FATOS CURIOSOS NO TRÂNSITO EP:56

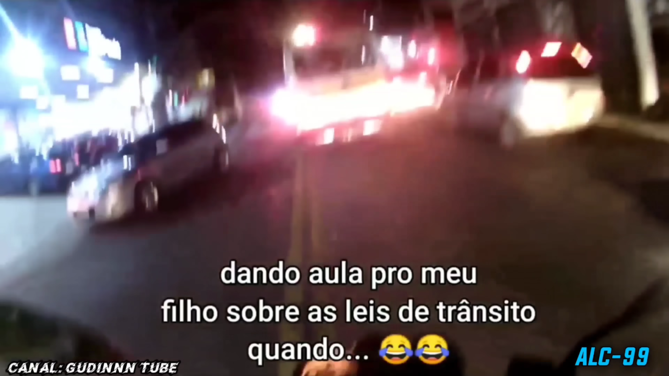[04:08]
Se por isso aqui, eu já teria passado pela direita ou parado ia no quietinho. Mas essas leis aí, ó, meu irmão que falou, eu não sabia não.
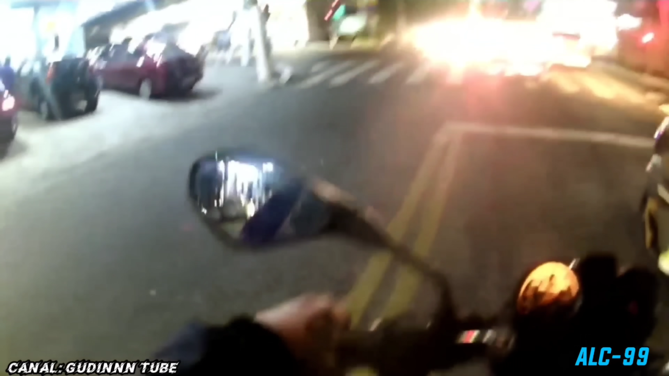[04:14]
Faixa assim é. É coisa, tá ligado? Ó, cuidado aqui.
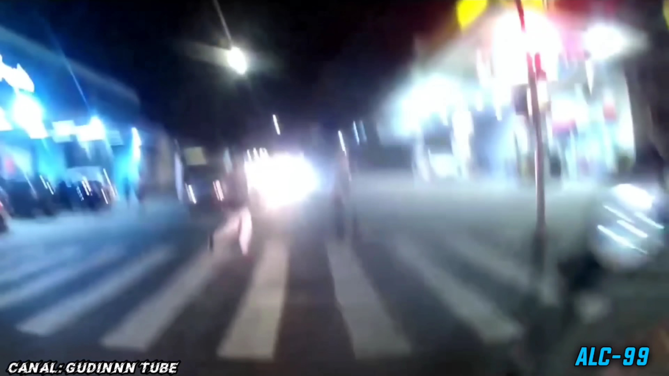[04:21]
Calma, calma, moça, tô te vendo. Vai ao toque. Acha, cara. É louco, é louco.